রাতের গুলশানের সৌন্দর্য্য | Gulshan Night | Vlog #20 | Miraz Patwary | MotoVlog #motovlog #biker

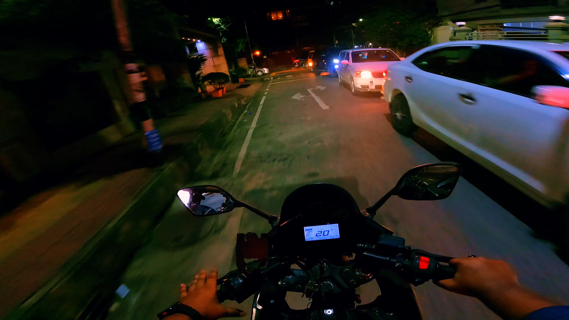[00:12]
আল্লাহ এটা ভাই বাংলাদেশে সম্ভব বুঝছেন বাংলাদেশের মুখে এটা সম্ভব মানে ফুটপাথ দিয়ে দুদিন দেখলাম যে বাইক চলে এই মনে কর রিক্সা পর্যন্ত উঠাইয়া দিছে কোন তো এইটা কোনো কথা এই মামা তুমি এন্দে ঢুকাই লাগা
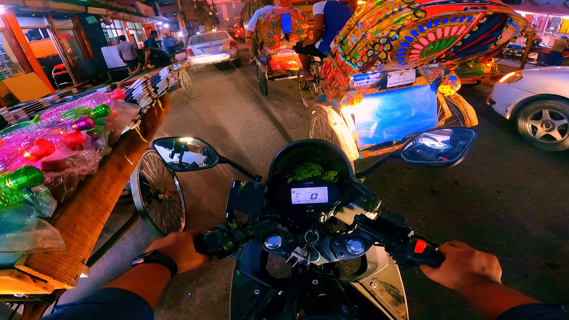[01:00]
তো জ্যামের সাথে যুদ্ধ করে যেতে হবে জানি না কতক্ষণ লাগবে কত সময় লাগবে তো বাইরে ভাই আজকে কি পরিমাণের যে কড়াকড়ি জ্যাম
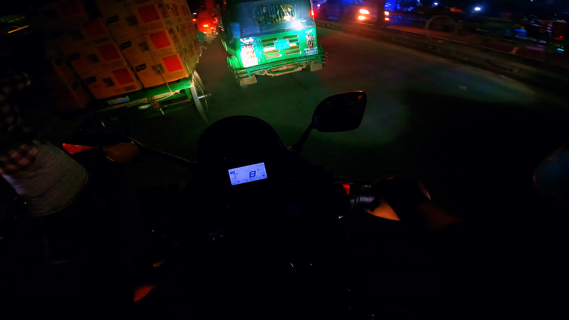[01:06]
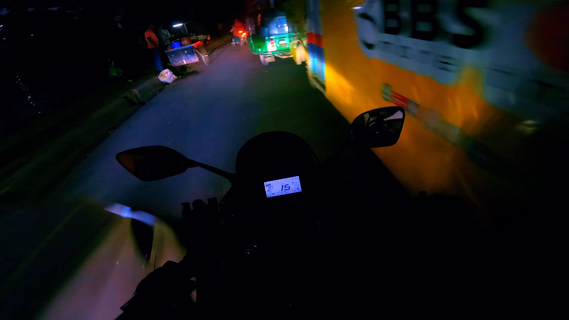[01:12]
আরে ভাই আজকে কঠিন জ্যাম রে ভাই একবারে বিরক্ত কর লাগতাস ওই যে দা ওই নাদার ছোদা বারান দিয়ে ঢুকে লগা
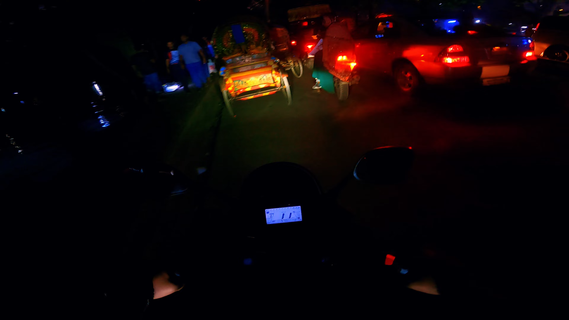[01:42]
শুনছেন কই যাচ্ছি না মাইছে তো যাচ্ছি না মাইলে তুমি রং সাইড দিয়ে যাই তুই বল এই পাশে দেন এইটা হলো গিয়া গুলশান এক সামনে এটা হলো গিয়া লিং রোড
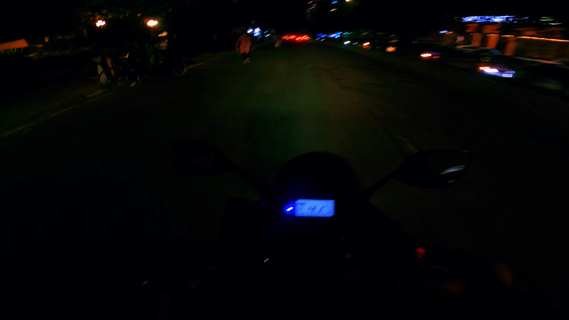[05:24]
আমি মাইরা দিলে সব দেয় আমার পিড়াইব কিন্তু হ্যাঁ এই যে দৌড় দিয়ে গেছে রাস্তা দিয়ে আর কি কিছু কইব না এই সামনে আবার কিসের জ্যাম এত জ্যাম তো ভালো লাগে না ভাই গুলশানের মধ্যে জ্যাম
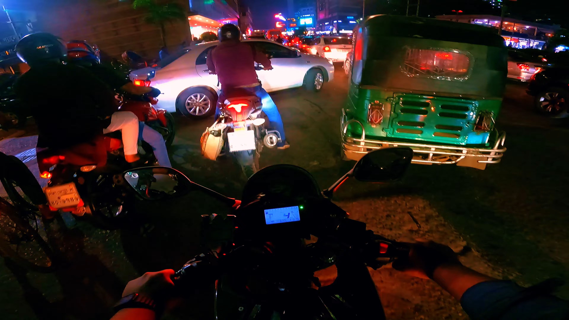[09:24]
আবার এখন চলে গেছি তো আবার ওই গুলশান দুই দিয়ে আমি বের হব মানে একদম নতুন বাজার আমেরিকান এম্বাসি দিয়ে বের হয়ে যাব বাড্ডার দিকে যাব
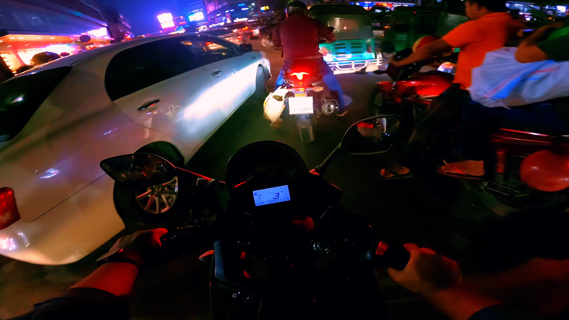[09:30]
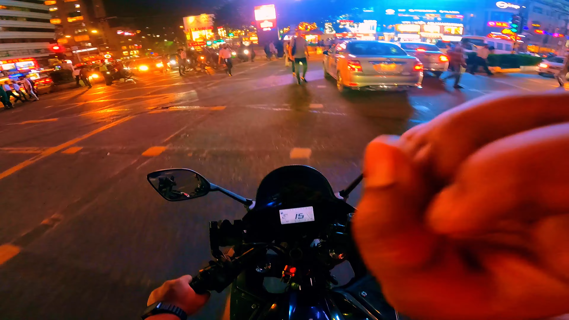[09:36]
ভাই এই সিগন্যালে দাঁড়াই লেগে আছে আমি আর আধা ঘন্টায় মনে করেন শেষ হইতো না তো যাই হোক এখন হচ্ছে যে এই রোডটা চলে গেছে একদম নতুন বাজারের দিকে আমেরিকান
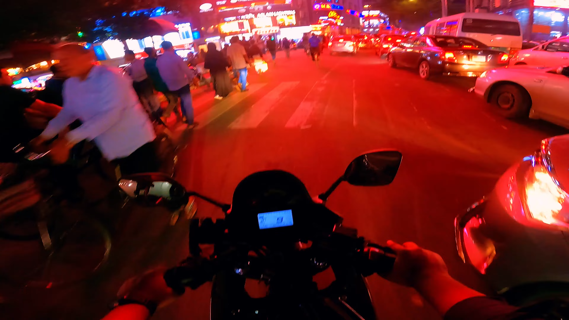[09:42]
এম্বাসি যে রোডটা ওই রোডটা দিক দিয়ে চলে গেছে ভাই আল্লাহ ভালো জানে যে পরিমাণের জ্যাম দেখতেছি মনে হয় না ভাই 1 ঘন্টার মধ্যে ছাড়বে
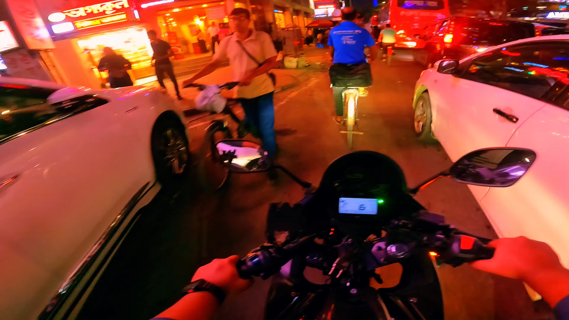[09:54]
তবে আমার কাছে পার্সোনালি গুলশান এক থেকে গুলশান দুইটা কেমন জানি ভালো লাগে মানে এই যে এরিয়াটা একটু মোটামুটি
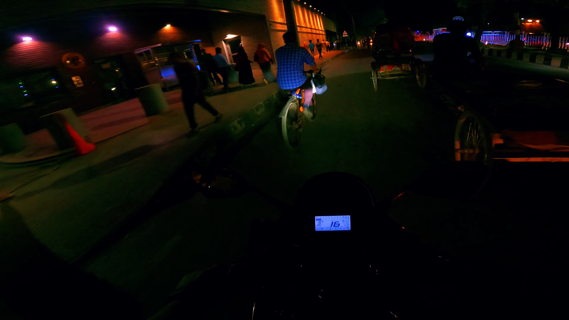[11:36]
আর এখানে যে ফ্রান্সের এম্বাসি এটা,
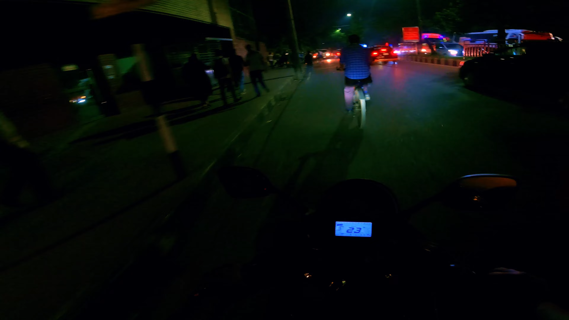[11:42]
শীঘ্রই ফ্রান্সে আবেদন করব, তো অবশ্যই এখানে আসতে হবে। অ্যাবজেন্ট পার্সনটা আমার কাছে অনেক একটু অন্য লেভেলের লাগে, মানে আমি তো সবসময় একটু ঝুঁকে ঝুঁকে বাইক চালাতে অভ্যস্ত হয়ে গেছি,
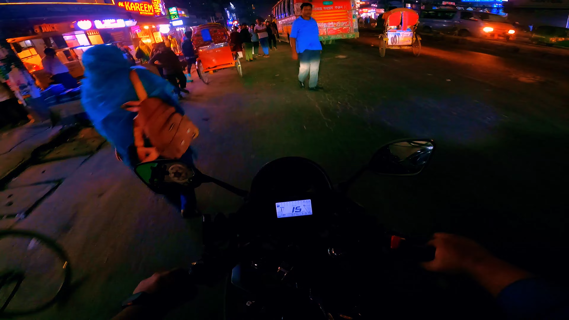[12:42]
ওই দেখেন ওই রে কুত্তার বাচ্চারা কই দাঁড় করেছে গাড়ি,
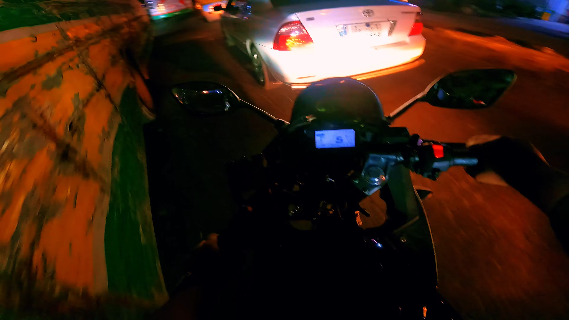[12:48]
এমন জায়গায় গাড়ি দাঁড় করাই বোঝে আর একটা গাড়ি।
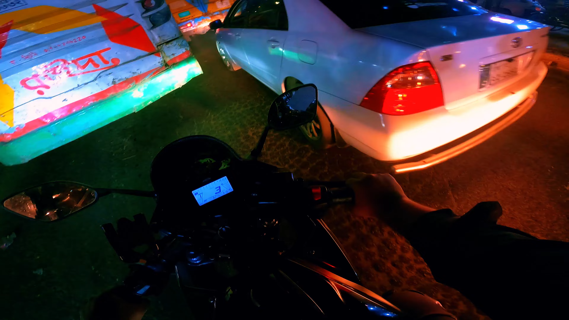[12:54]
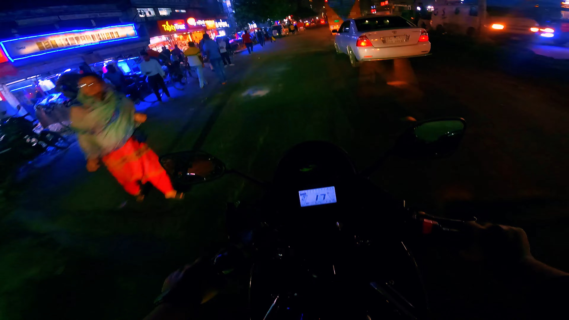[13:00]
খুব খারাপ অবস্থা রাস্তার অর্ধেক, যদি আপনারা
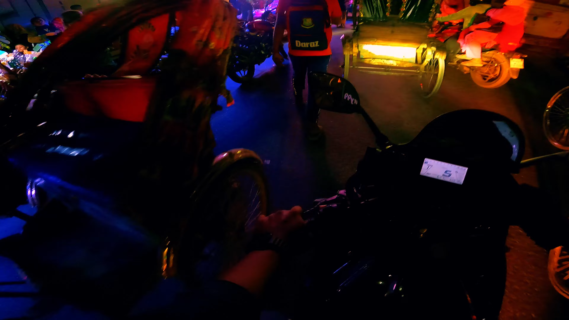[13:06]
মানে রাস্তায় যদি আপনারা দোকানদারি করেন, তারপরে হচ্ছে যে রং সাইড দিয়ে গাড়ি আসে,
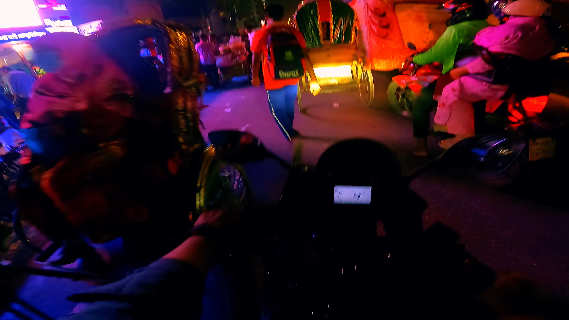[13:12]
এই যে আপনার ফুচকার দোকান যদি রাস্তার এইখানে থাকে তাহলে গাড়ি চলবে কোথায়, আর তারপরে হচ্ছে যে পার্কিং,
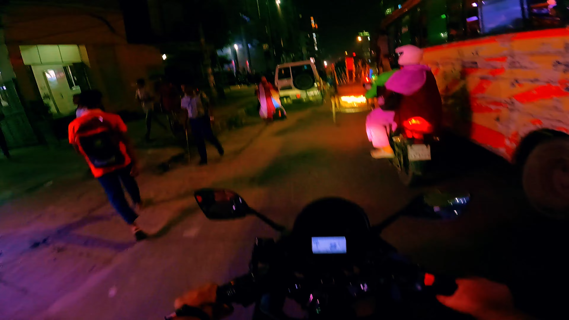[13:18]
দেখেন পার্কিংটা কোথায় করছে, পার্কিংটা এখানে থাকে, রিক্সা কোথায় দাঁড়িয়ে আছে,